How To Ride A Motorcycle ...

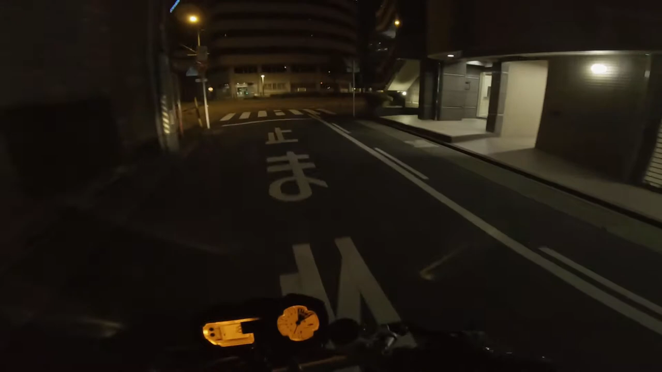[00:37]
I think the slave cylinder has died, so I literally cannot stop.
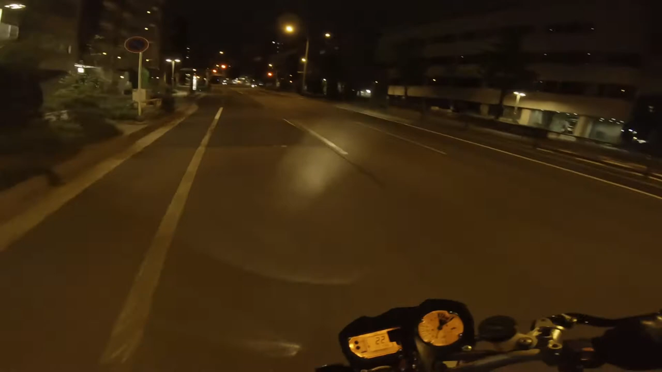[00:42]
Ah, fucking red lights. Can he stop? Oh, nice. It's about 5 kilometers to my house, so as you can see, this doesn't do anything anymore.
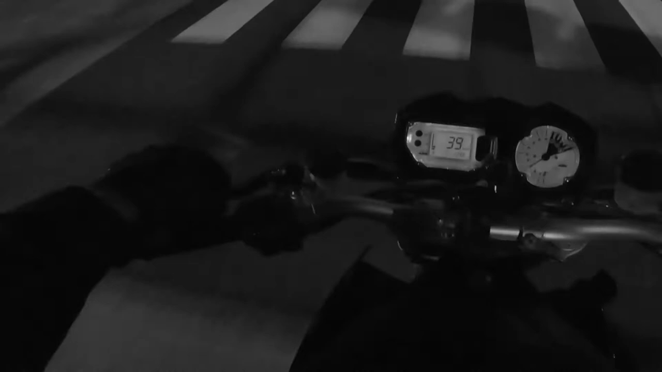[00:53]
If I have to stop at red light, this is going to be torture. So I can't stop, basically.
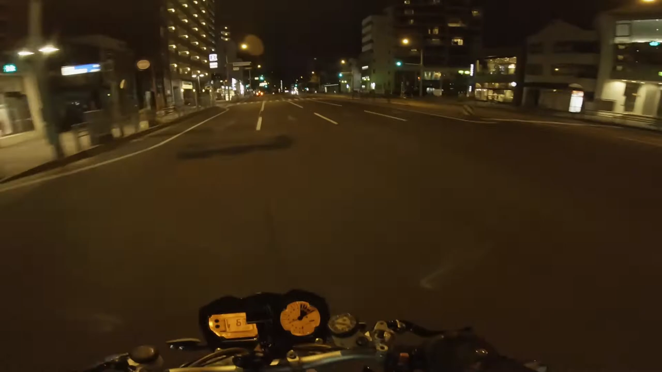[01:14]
As long as I'm down here, it'll be okay, because I can roll and then just bang it into gear with the engine running. So I'm just hoping I get lots of green lights on the way home. So far, so good.
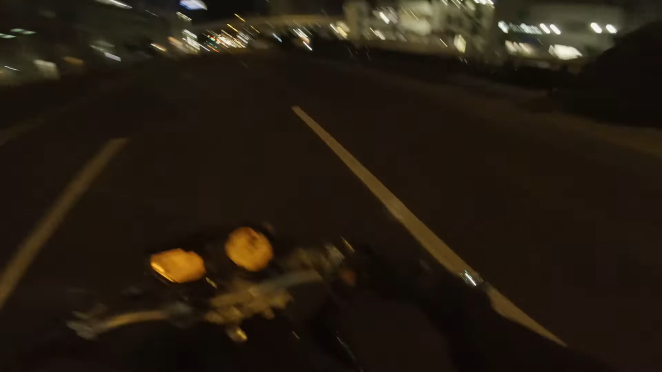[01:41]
Thank you, Lord. Not that far from home now. Don't change. Don't change. Whoa. Don't hammer drill near me, boy. Yes, thank you. This one is going to change for sure.
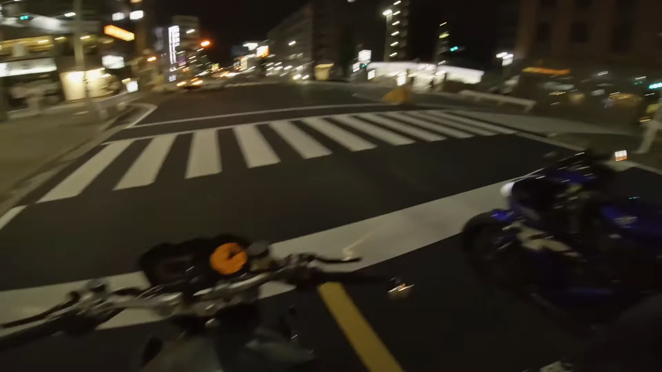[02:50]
I'll just have to like start the engine, push it till it won't stall, and just bang it into first. So far, so good.
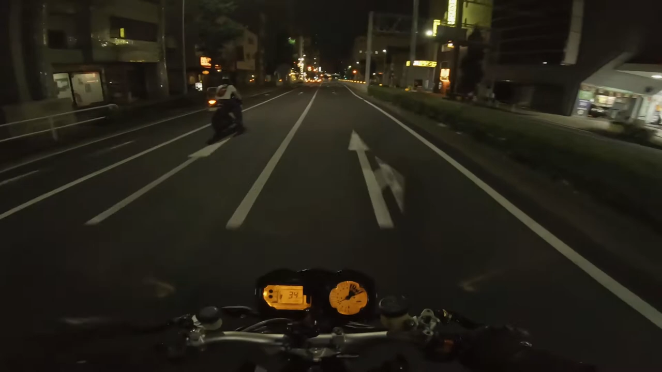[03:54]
Please change. Please change. Please. Please. Please. No, it's not gonna change, is it? You fucker! Ah, oh, you motherfucker!